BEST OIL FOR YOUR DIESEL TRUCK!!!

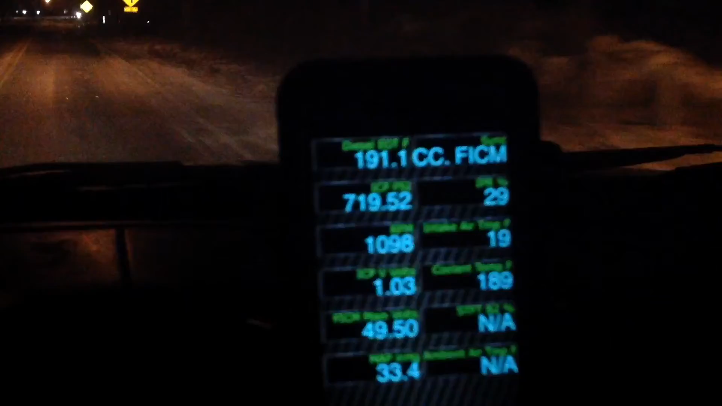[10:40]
I'll try to do it. You can see 191 for oil temp, coolant temp's 189.
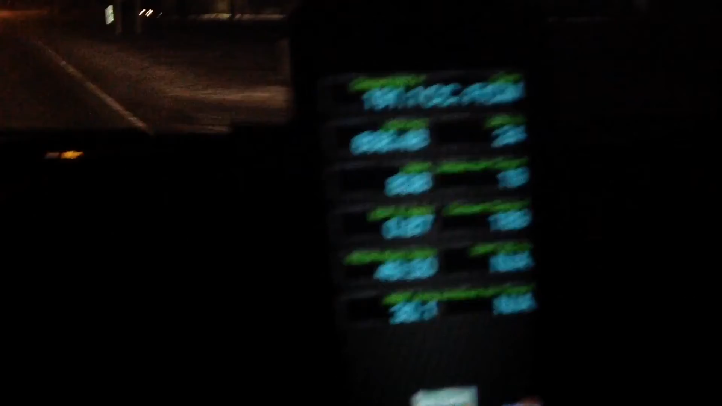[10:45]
Just got done with that.